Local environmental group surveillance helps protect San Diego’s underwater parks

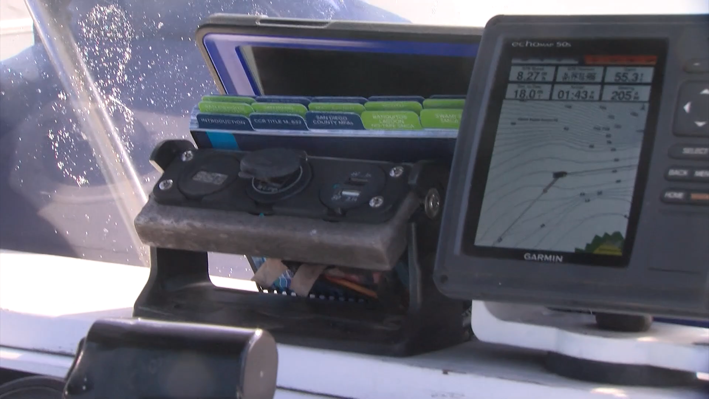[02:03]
and then we see what the radar is picking up on,